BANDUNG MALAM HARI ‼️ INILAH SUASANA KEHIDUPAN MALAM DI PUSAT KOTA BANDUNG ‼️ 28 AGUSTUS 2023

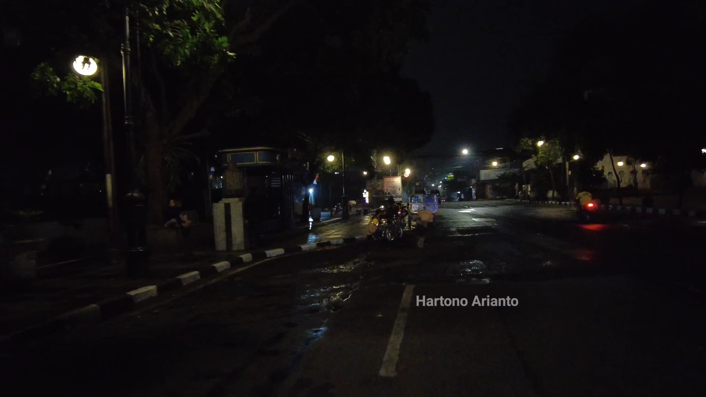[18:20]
Oke, ini akses parkir basement alun-alun ya ke kiri tadi. Dan ini adalah jalan alun-alun timur. Nah, tampak ini mobilnya ya. Ini lagi disemprot ya. Si trotoar yang di sekeliling alun-alun. Pertabangin lagi dibersihin ya.
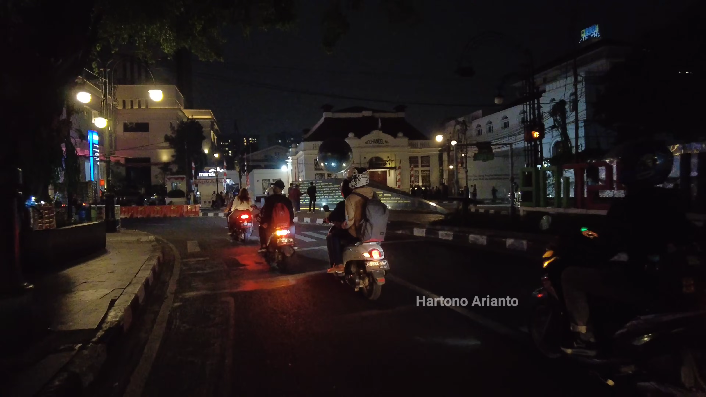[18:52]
Nah, ini kita lihat di kawasan bola dunia nih yang ada di dindingnya. Terdapat tulisan nama-nama negara. Beserta koreferensi Asia Afrika.
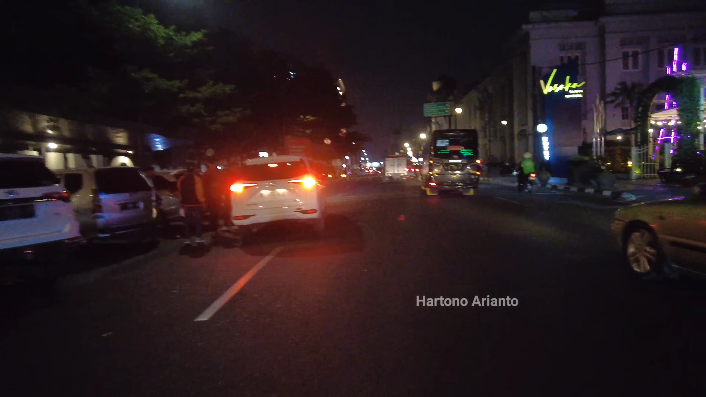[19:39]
Ini di kawasan halte alun-alun kota Bandung dengan parkir mobil dan motor ya. Di sebelumnya, oke.
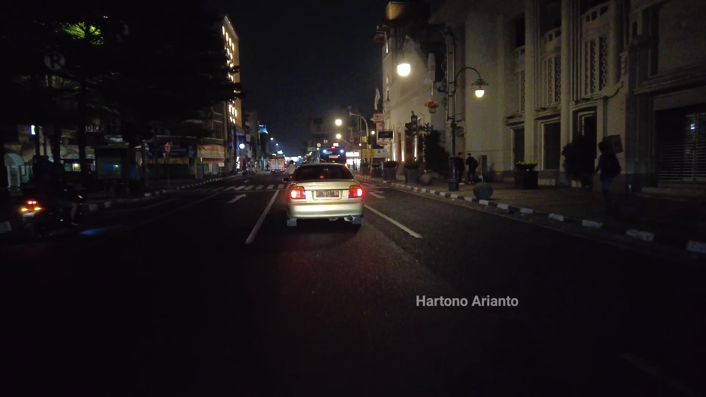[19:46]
Saya akan mengarah ke kanan ya untuk ke jalan pancai dan nantinya untuk ke arah jalan beragak.
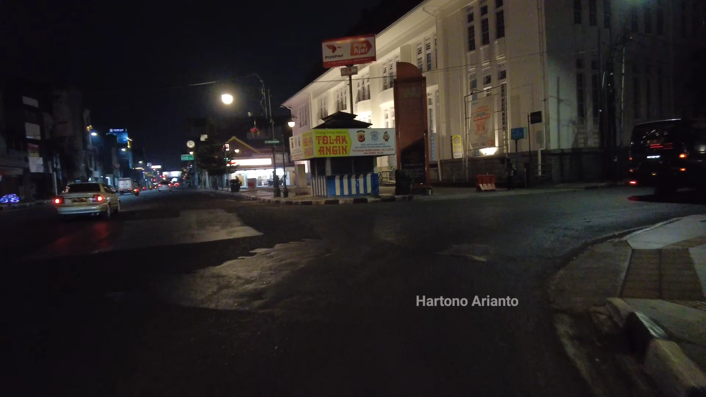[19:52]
Nah, ini kantor pos Bandung nampak malam hari seperti ini.
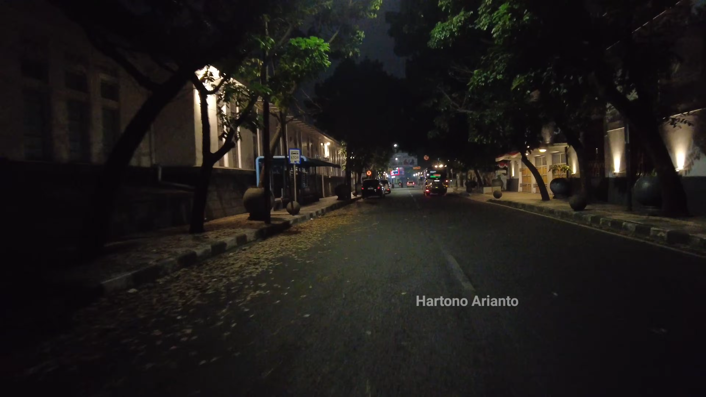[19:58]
Ini saya memasuki jalan beragak. Pace ya. Maaf, jalan pancai yang nantinya akan mengarah ke arah jalan beragak. Nah, nampak sepi ya. Seperti ini suasana menjelang tengah malam ya.
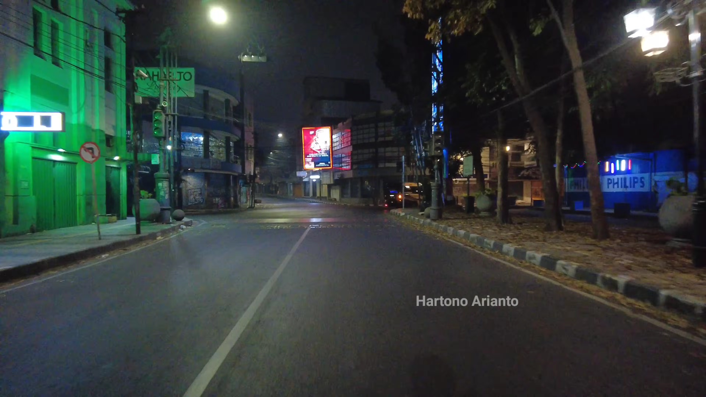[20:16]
Suasana pusat kota Bandung. Nah, ini dari arah jalan ABC tadi ya. Pasar Baru sana. Nah, ini mengarah ini terusan ABC atau jalan ABC ya ini. Nah, ini yang siang itu ayam penyat Surabaya rame ya di sini ya. Dan mijong dia, pakarso nih. Tampak kalau malam seperti ini. Nah, ini ada Masjid Alim Dijas.
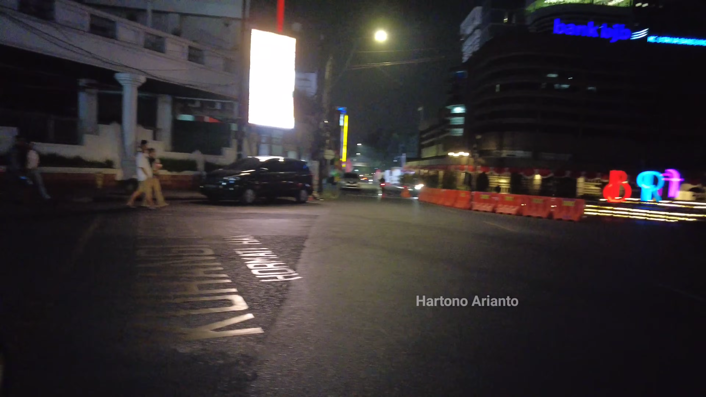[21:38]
Oke, saya memasuki ke kawasan Jalan Beraga di malam hari seperti ini nih.
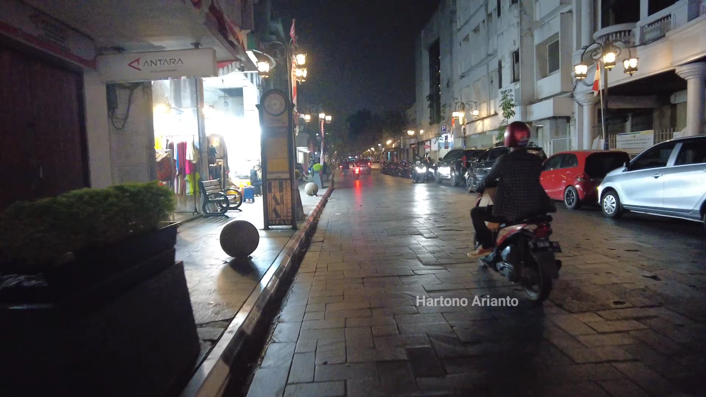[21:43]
Nah, nampak masih buka ya toko-toko di jam 11 ini.
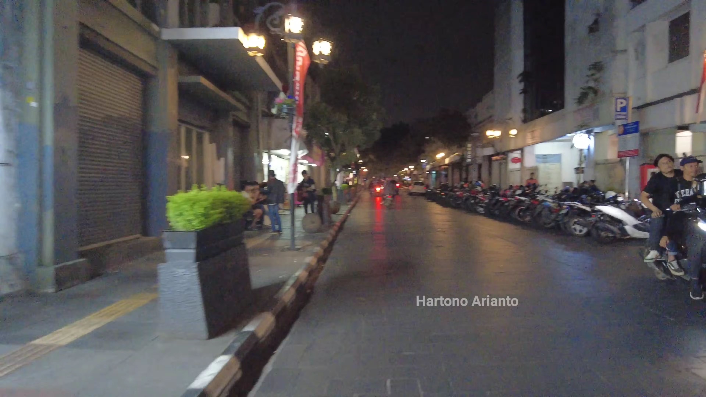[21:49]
Banyak parkir motor di sebelah kanan.
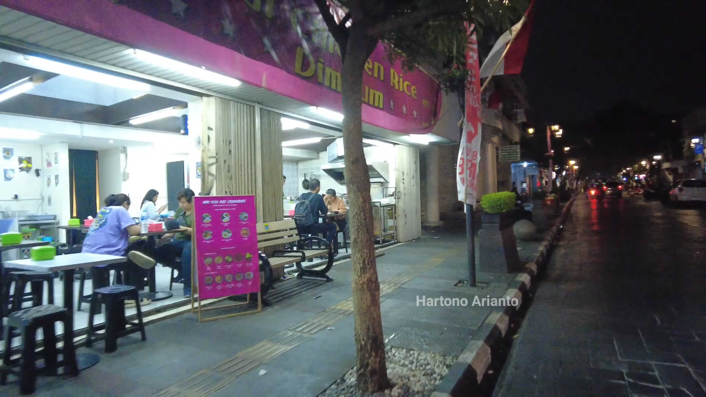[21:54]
Nah, ini tempat makan masih buka ya ternyata ya.
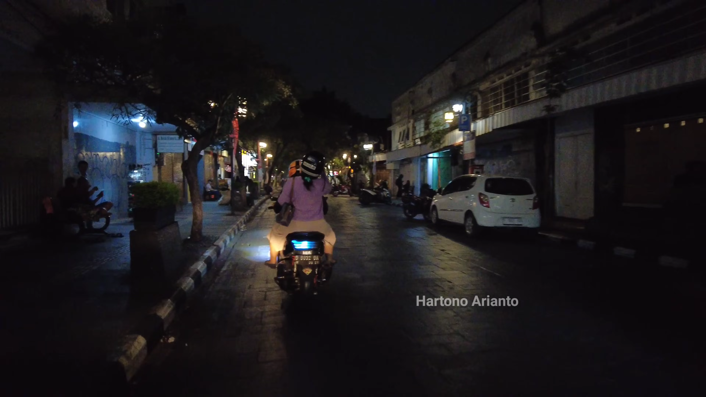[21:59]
Cuman tidak terlalu rame ya. Dan parkir motor pun sudah berkurang sepertinya. Sudah tinggal sedikit nih parkir motor di sebelah kanan dan juga parkir mobil ya.
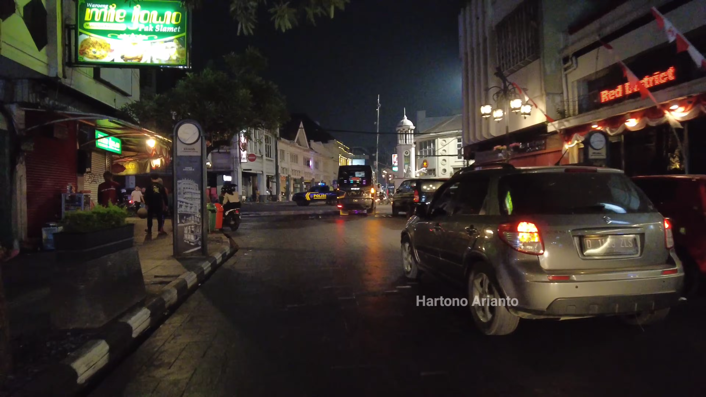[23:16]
Yang berada di kawasan Jalan Beraga ini. Nah, ini adalah ujung dari Jalan Beraga Panjang.
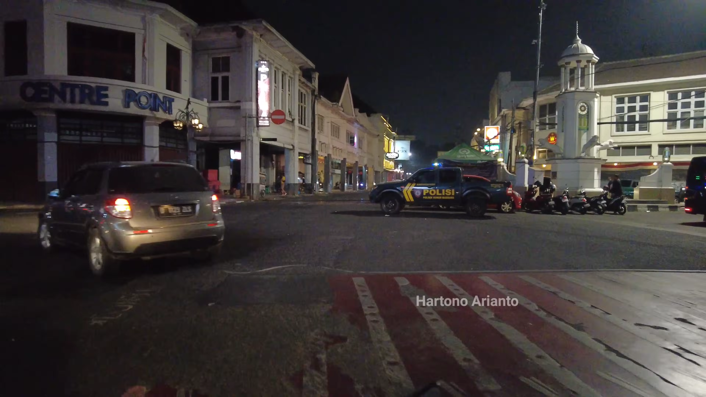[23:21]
Dan dari sana juga masih Jalan Beraga. Cuma itu satu arah dari sana. Tadi kegiatan itu ke arah Jalan Lembong.
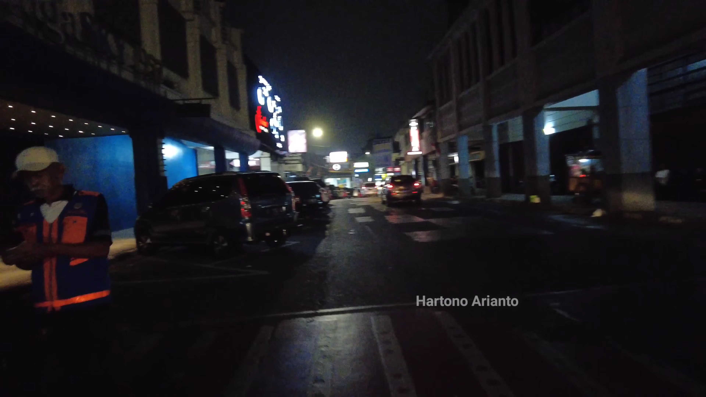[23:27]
Dan ini saya ke kiri mengarah ke arah Jalan Sunia Raja. Dan nanti saya akan mengarah ke arah Jalan Wastu Kencana ya.
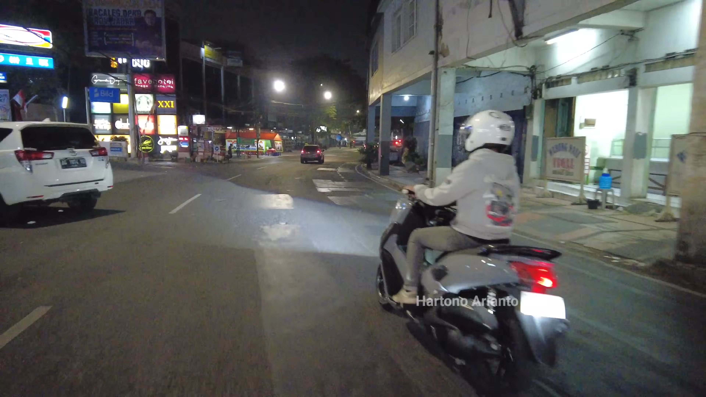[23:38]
Jalan Wastu Kencana yang nanti akan mengarah ke arah Jalan Rio. Nah, ini adalah hotel Kedaton di sebelah kanan.
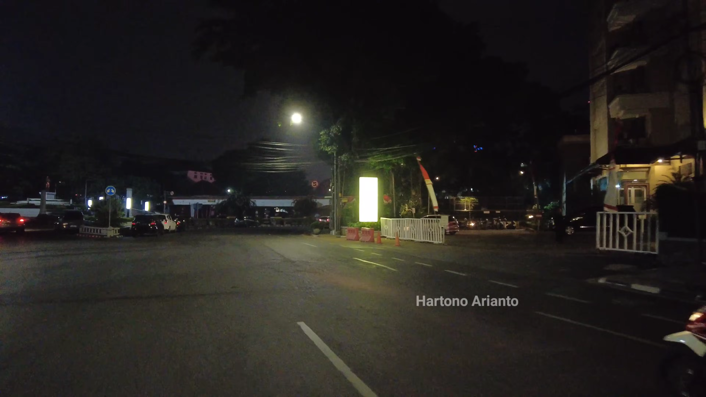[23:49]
Arah kiri ini ke arah Wastu Kencana atau Pasar Baru ya.
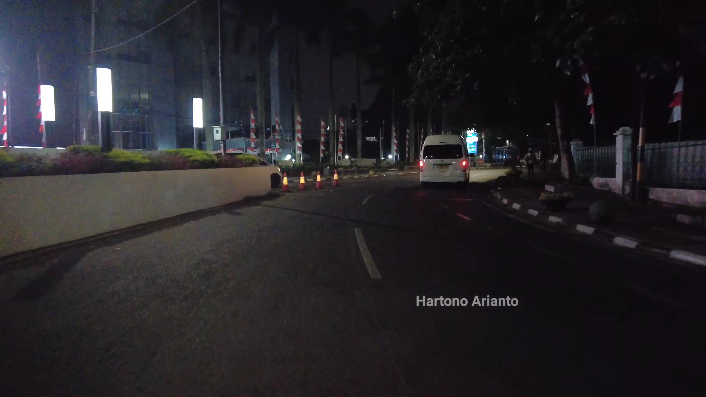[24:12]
Nah, ini jalan perintis kemerdekaan ya. Di kiri ini ada bank BNP ya. Nah, ini pusatnya di kawasan sini. Nah, ini di depan kalau ke kanan itu mengarah ke arah Jalan Beragat tadi. Sunia Raja ataupun Lembong. Saya akan ke kiri untuk mengarah ke arah Wastu Kencana yang nantinya akan mengarah ke arah Jalan Rio. Nah, ini adalah jalan Wastu Kencana di mana di kanan ini adalah kawasan Balai Kota ya.